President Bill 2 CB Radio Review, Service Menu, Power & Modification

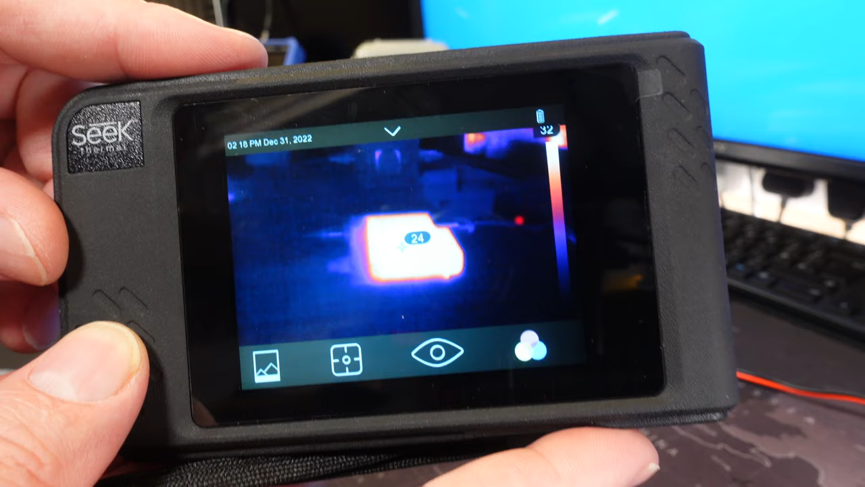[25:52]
so the radio's about 32 or 33 degrees
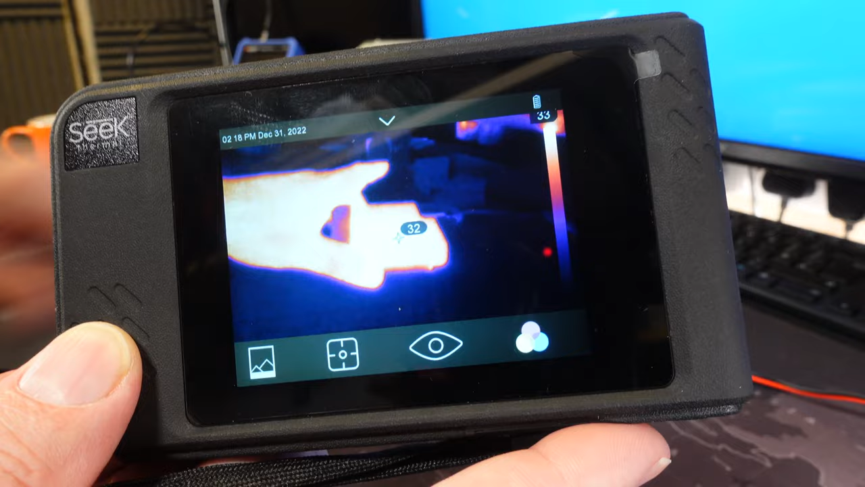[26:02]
so we're going to key up and
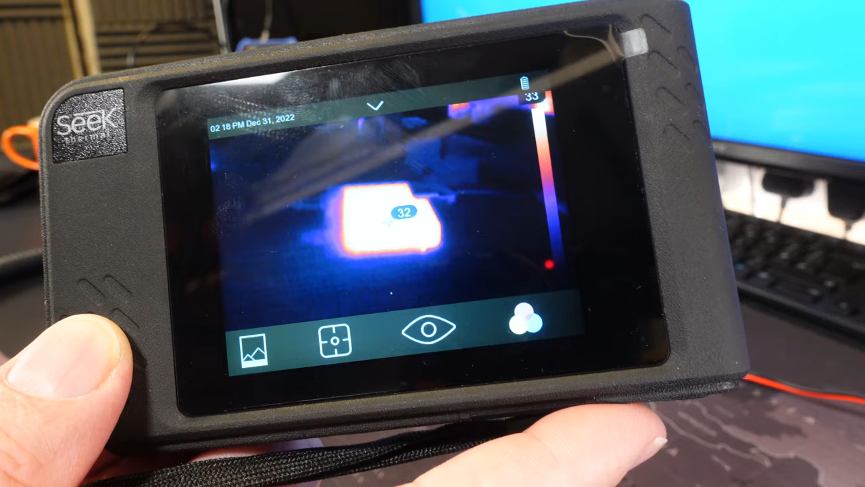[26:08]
keep it keyed up for a while and just see how warm it gets
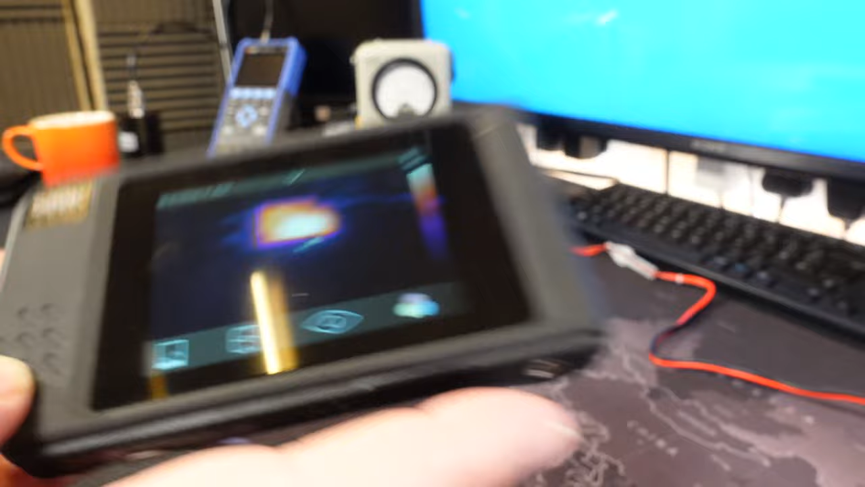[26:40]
so we'll we'll stop there the radio is quite warm now in this particular location as the thermal imaging camera was showing